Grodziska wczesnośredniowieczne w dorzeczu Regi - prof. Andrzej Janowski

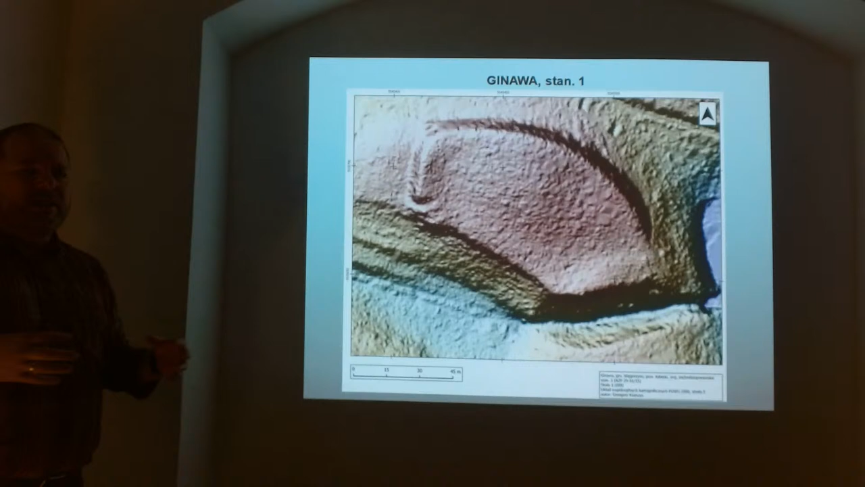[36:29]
funkcje strategiczne, ponieważ to był jedyny punkt, gdzie dało się przekroczyć tą rynnę długość kilkudziesięciu kilometrów, bo był tam po prostu zrobiona grobla. Tak więc przy grobli taki obiekt został pobudowany.
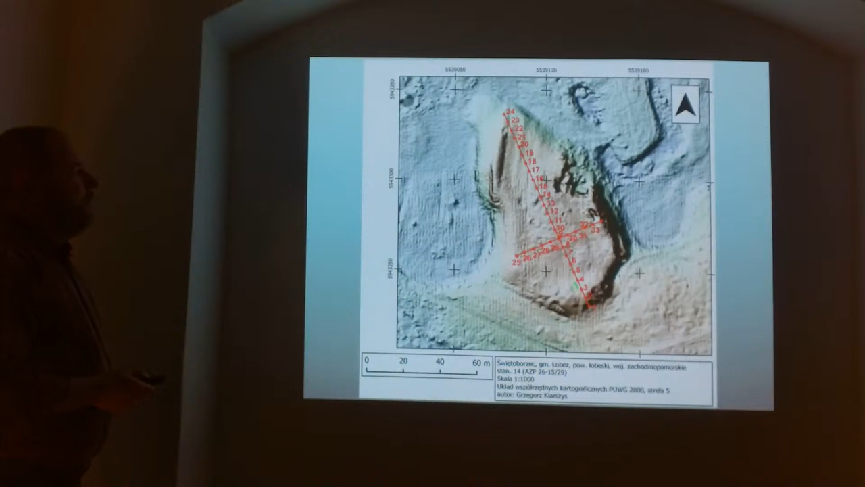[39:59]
Nasze wykopy. I tu ciekawa sprawa, zwróćcie Państwo uwagę na tą datę. To jest
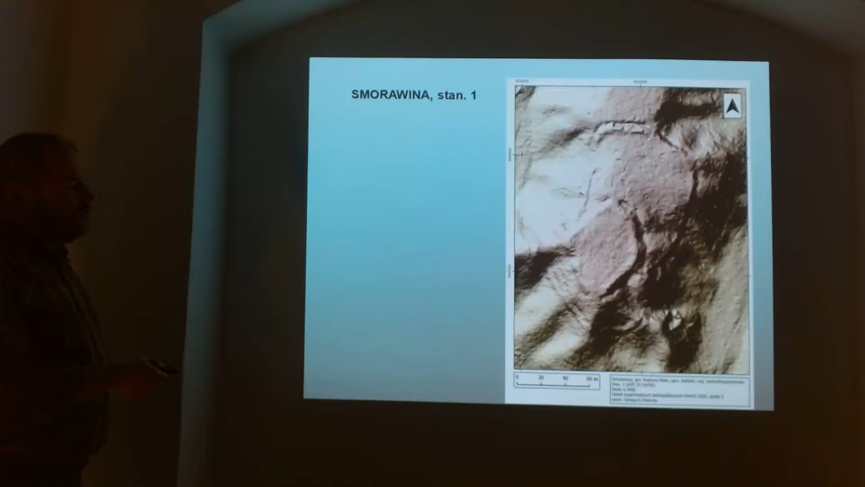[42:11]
Obiekt nietypowy, bo właściwie wieloczłonowy, w środku ten człon główny w kształcie takiego karo, dodatkowo wał zewnętrzny i jak widzicie Państwo wały również, czyli niewielkie waliki od strony, tutaj mamy taką dosyć stromą skarpę w kierunku do doliny Rzecznej. Tak ten obiekt wygląda w terenie.
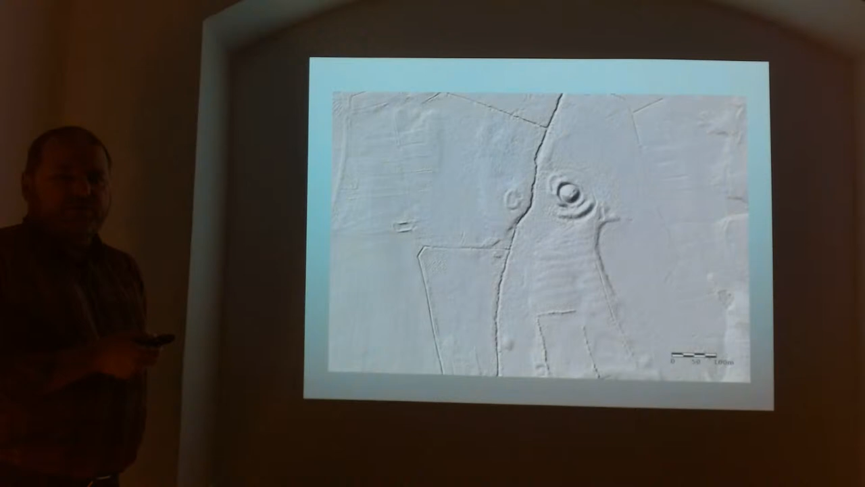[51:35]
Nikt nie zwrócił uwagi, że po drugiej stronie tej rzeczki znajduje się taki dziwny kształt, którego w terenie,
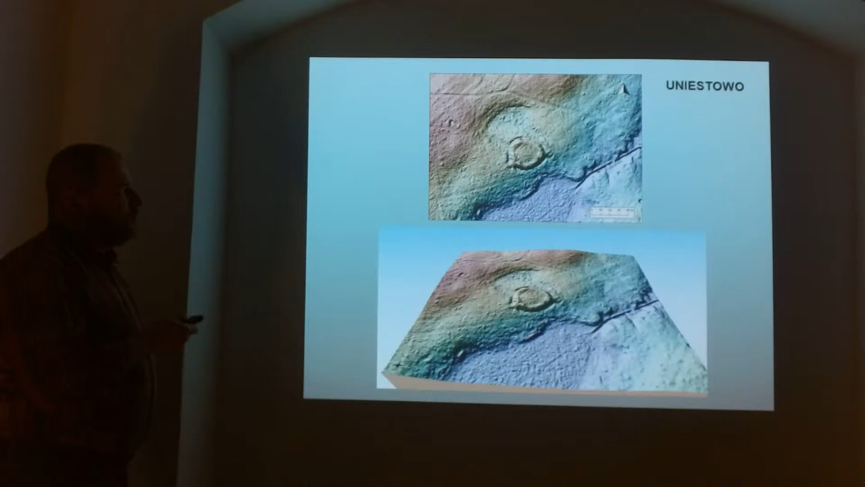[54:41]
Obiekt nieznany wcześniej, odkryty przez nas dopiero w 2017 roku właśnie na podstawie przeglądania zobrazowań lidarowych. Obiekt niewielki, regularne kółeczko o średnicy około 40 metrów. Tutaj teren zabarwiony mocno. Tak to wygląda w terenie, tutaj mamy wał.
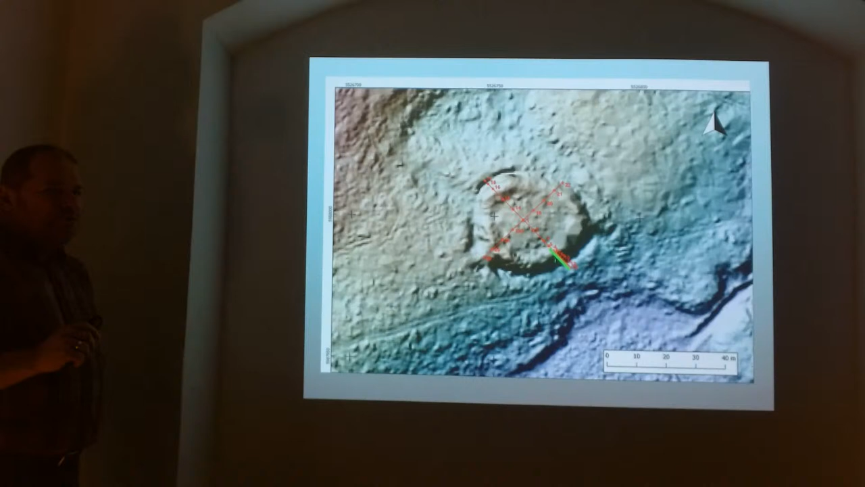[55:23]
Tym razem wykop nieco większy, przecinający cały wał i przecinający również osę oraz część na warstwie nadal. Uprzedzę fakty. Ani jednego fragmentu ceramiki.